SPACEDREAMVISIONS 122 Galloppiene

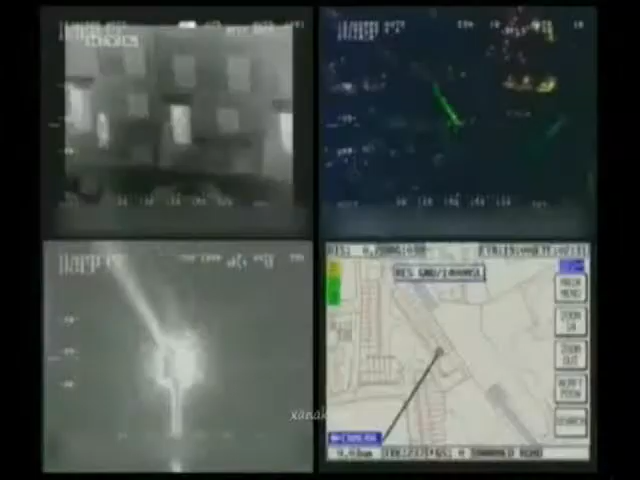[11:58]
genau den grellen Lichtstrahl lokalisieren und Wärmebildkameras filmen die flüchtigen Laser-Hooligans am Boden.